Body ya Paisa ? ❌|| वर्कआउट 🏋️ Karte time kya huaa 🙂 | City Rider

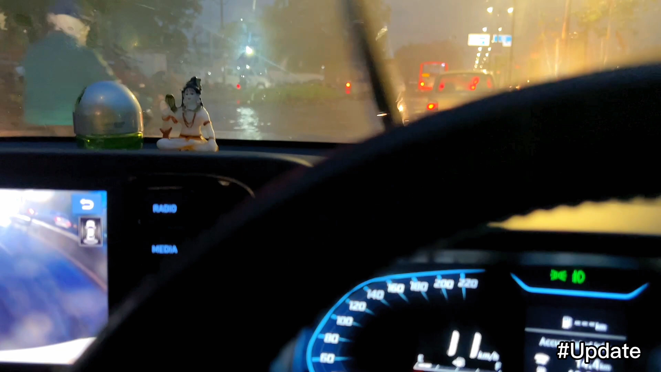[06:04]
अहमदाबाद के हाल है देख लो गाइस, कितनी बारिश हुई है देख लो, भर गया अलग लेवल।